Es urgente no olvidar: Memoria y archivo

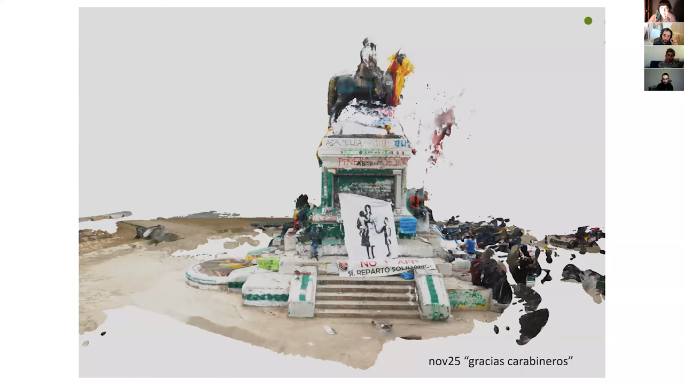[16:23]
y fue bueno registrarlo porque pasaron cosas, por ejemplo esta captura que es tridimensional corresponde al día en que un día apareció pintada con blanco y verde diciendo gracias carabineros que es como decir gracias policía de la mañana, pasaron muchas cosas, entonces era una especie de lucha estética, lucha por el control estético del monumento.
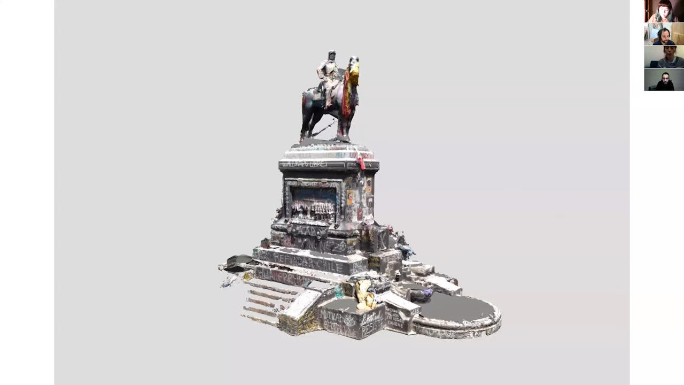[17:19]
Y a ver si es que ahí está por ejemplo acá ya hay un resultado del modelo,
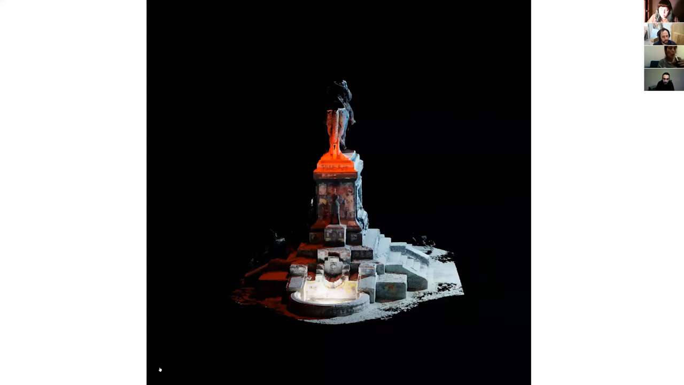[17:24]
entonces ya este es uno de esos modelos que dan vuelta y bueno, todas estas cosas que pasaron ahí, en el fondo uno de los problemas de cuando todo sucede al mismo tiempo es que lo que nos preocupaba era está todo pasando al mismo tiempo y si todo pasa al mismo tiempo significa que no hay tiempo y si no hay tiempo hay que inventarlo. Entonces el registro y la memoria en este sentido era una manera de poder volver atrás y pensar y mirar estos
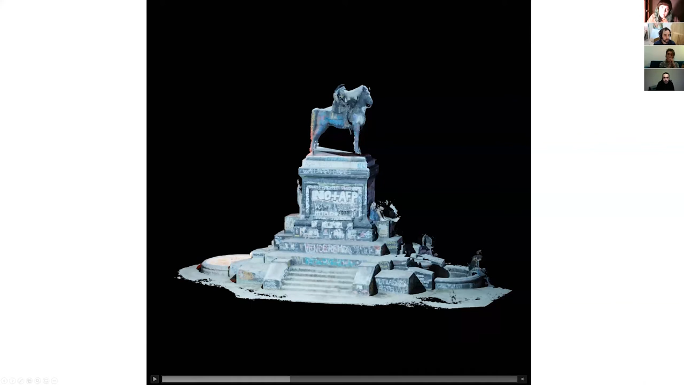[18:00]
grafitis y rayados que aparecían en la escultura y decir qué significa por qué se raya Walmapu Libre dónde queda la memoria del Noma FP que está ahí. Inventarse el tiempo a partir de estos modelos tridimensionales para poder darle el tiempo que merecen en el fondo. Algunas cosas efímeras pasaron teníamos una especie de mascota